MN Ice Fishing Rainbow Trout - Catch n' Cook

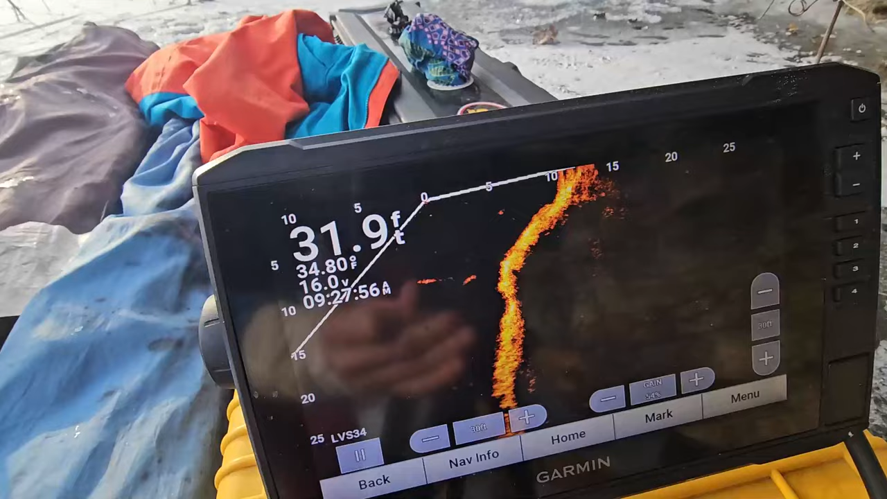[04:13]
On screen: depth 31.9 ft, water 34.80°F
You can see Mitch's lure there, bopping up and down.
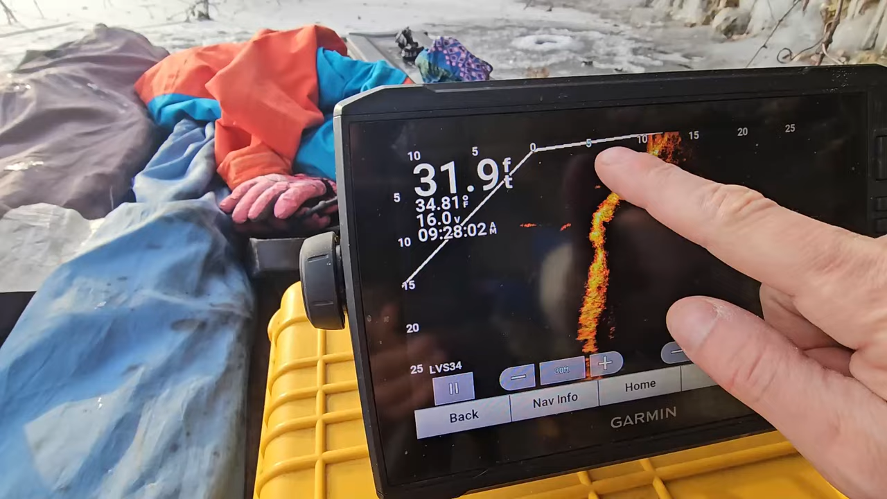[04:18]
On screen: depth 31.9 ft
And these fish have just kind of appeared out of, whoopsie, appeared out of nowhere, just kind of, they show up in little gangs.
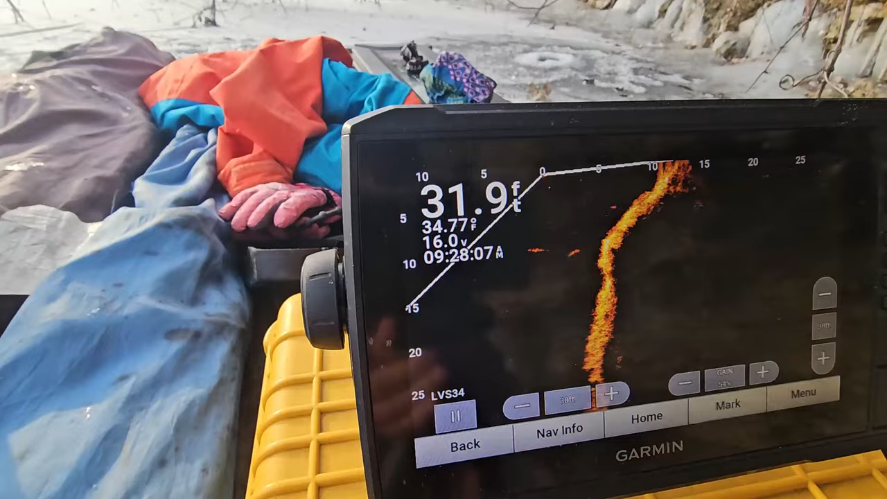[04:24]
On screen: depth 31.9 ft
And then just as quick as they show up, they're fucking gone. No, I didn't.